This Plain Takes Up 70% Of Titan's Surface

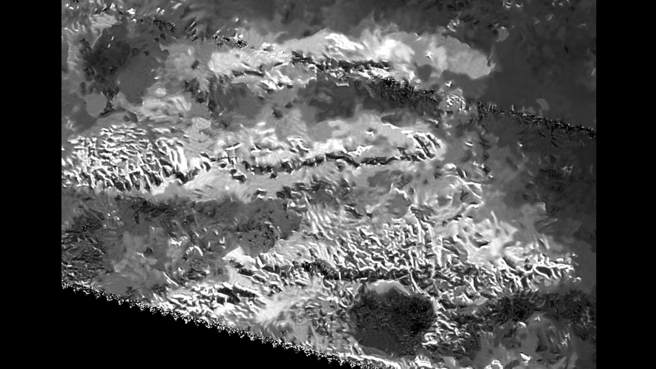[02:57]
As already shown, this is how these undifferentiated planes appear in near-infrared.
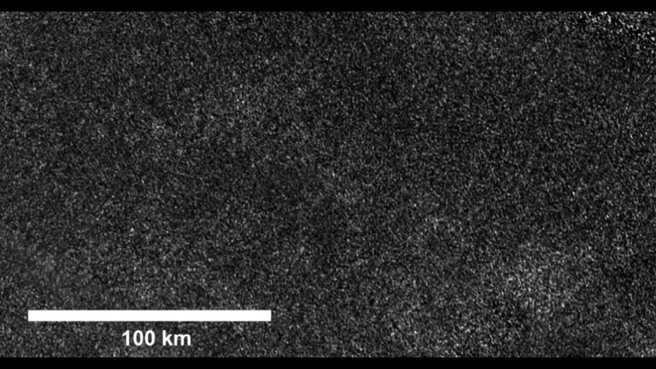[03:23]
This image encompasses an area of about 36,000 kilometers square, and yet it is completely featureless. This radar image, along with the infrared map of Titan, was captured by NASA's Cassini spacecraft that arrived on Saturn in 2004.
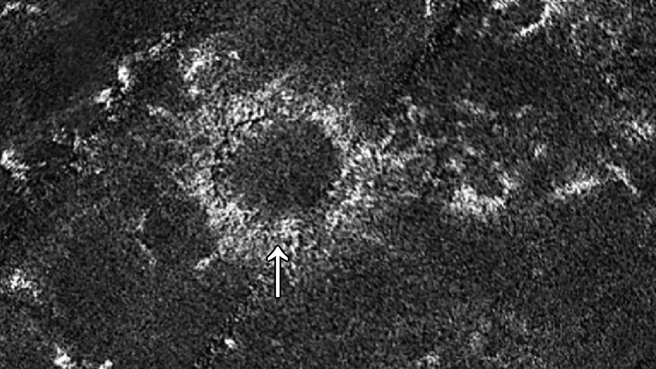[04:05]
The rim is also elevated above the planes, and yet there is clearly an undifferentiated plane in the middle of the crater.
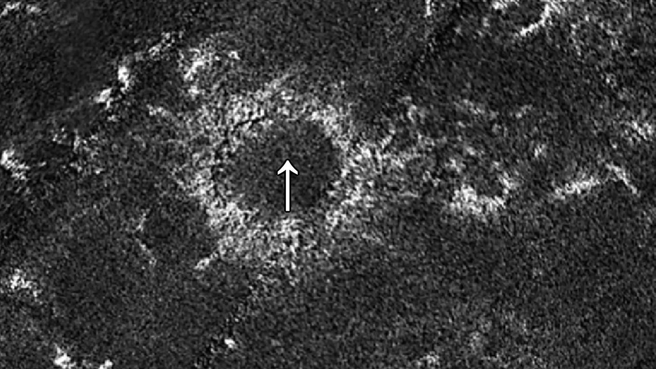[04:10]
Despite there being no easy way in, due to the elevated rims,
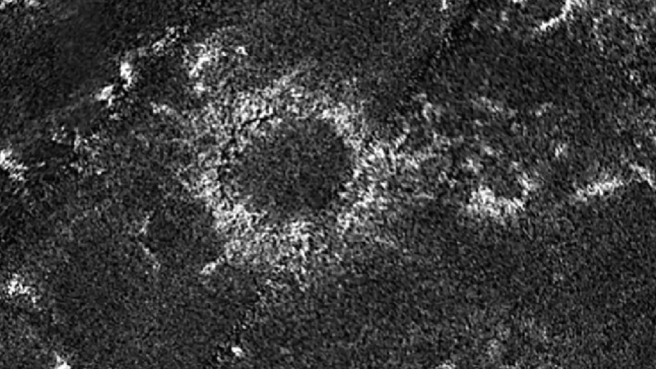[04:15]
the material that makes up the planes somehow got into the crater.
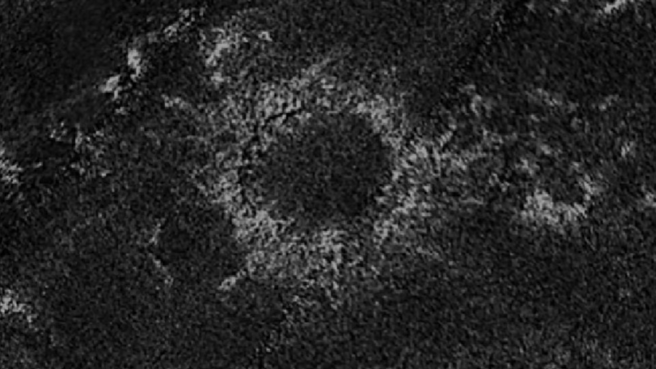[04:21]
Here is another crater on Titan, which is partially filled in by undifferentiated planes.
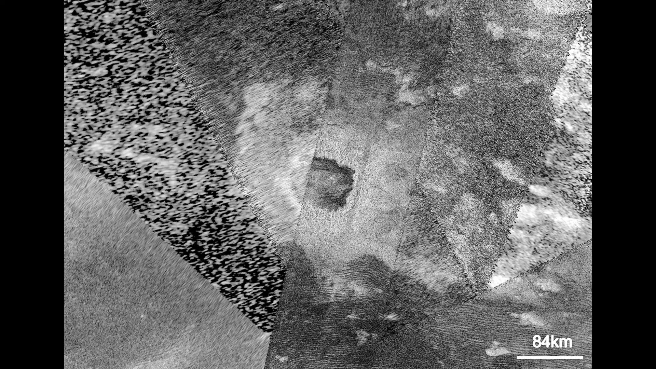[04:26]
Something caused for the material of the undifferentiated
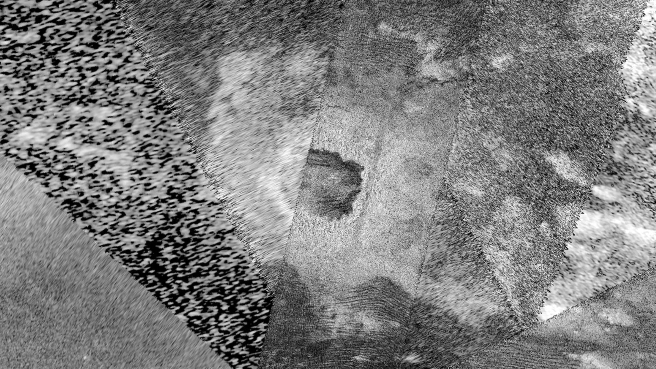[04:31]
planes to be deposited directly into the center of the craters after their formation.
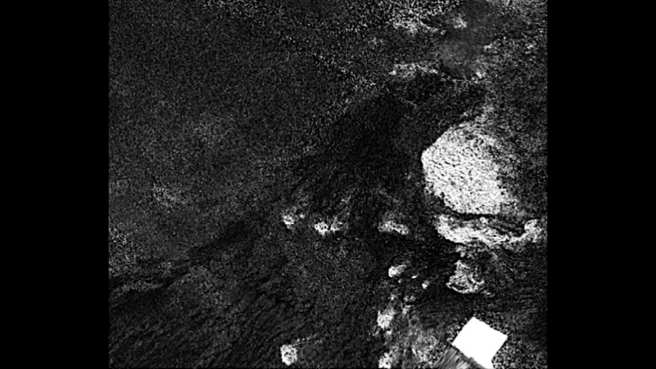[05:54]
The undifferentiated planes, which are mostly grey, the bright mountainous hummocky terrain,
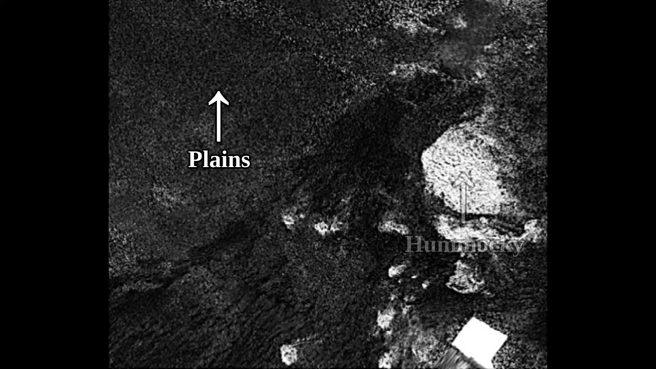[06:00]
and there are also dark sand dunes. Although individual dunes are hard to see in this image, they are still obviously present here.
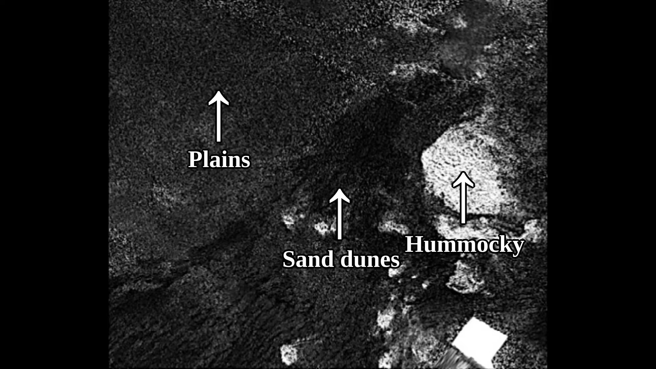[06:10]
Considering that the dunes of Titan pretty clearly sit on top of the undifferentiated planes, that implies that the planes formed before the dunes.
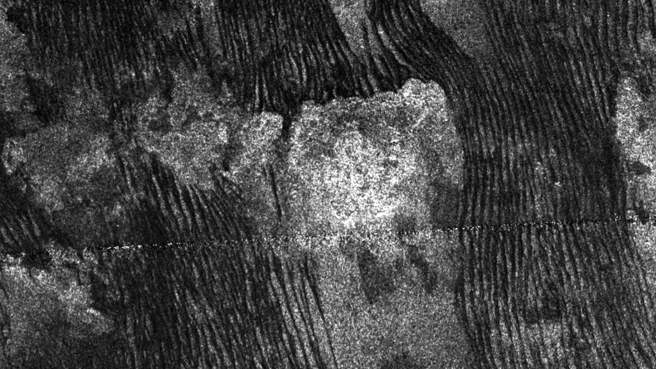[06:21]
Also, both of the terrain types are quite similar in terms of elevation. The variation within these two major terrain types is only about 200 meters, while the bright hummocky terrain is typically topographically higher than the planes and the sand dunes. So out of these three big terrain types, the sand dunes are likely the youngest.
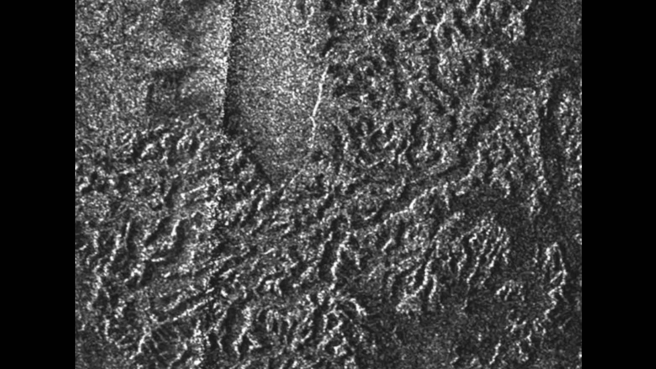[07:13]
The major difference between the hummocky and labyrinth terrain type is coloration.
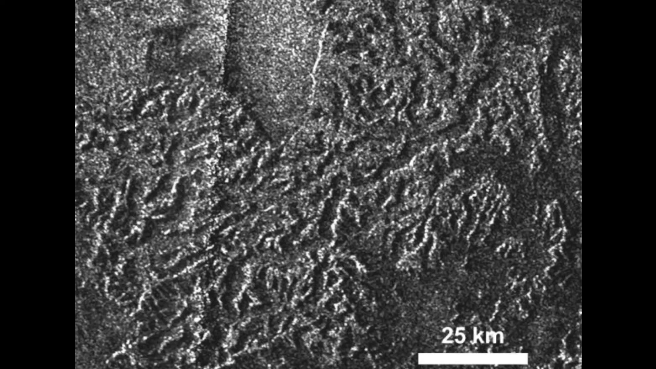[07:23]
The labyrinth terrain is significantly darker, suggesting it is not nearly as icy as the hummocky terrain type. So it contains structures likely made out of organic materials in large part. And despite both terrain types being rugged, the labyrinth terrain also has a different shape. It is densely packed with valleys.
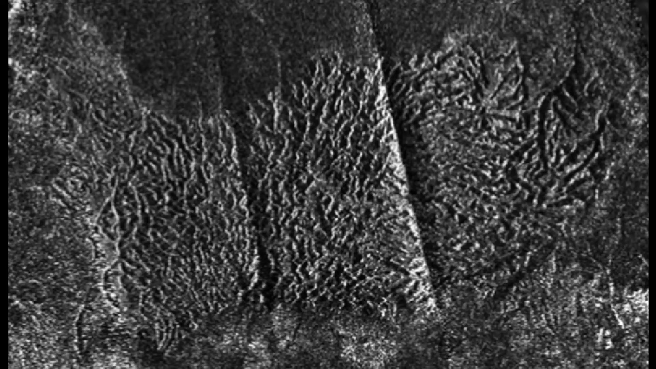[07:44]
In terms of age, it is hard to say whether the labyrinth type of terrain appeared first or the hummocky terrain,
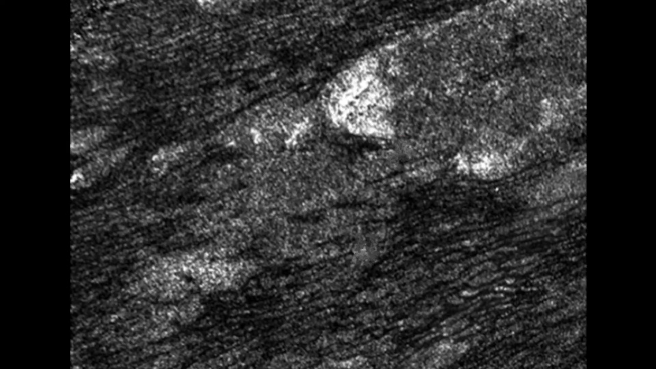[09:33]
But there isn't evidence of a thick layer of tholans on the hummocky terrain of Titan. Otherwise, it wouldn't appear to be bright in radar and near infrared. Tholans could still be there on the hummocky terrain, it's just that there clearly isn't a large amount,
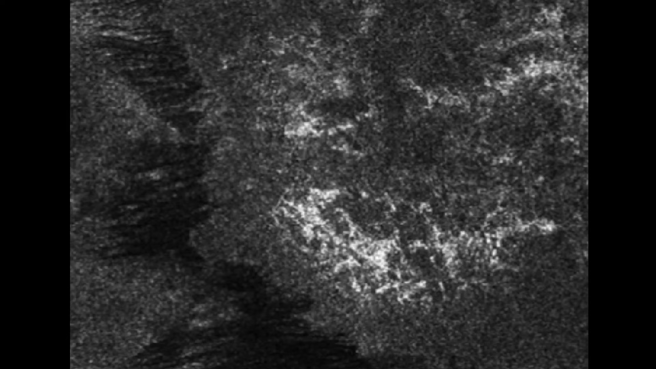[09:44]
and that tells us that the planes probably didn't form entirely due to this process, although this process quite possibly does contribute to the formation of the planes in some small aspect.
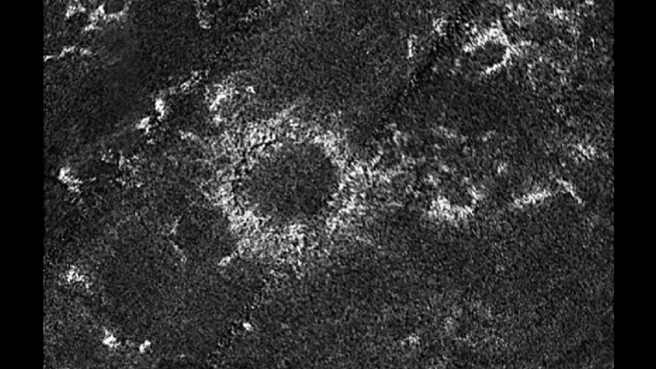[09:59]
One possible way that the material of undifferentiated planes got into the two craters previously shown is through the winds carrying the undifferentiated plane's material over to the craters.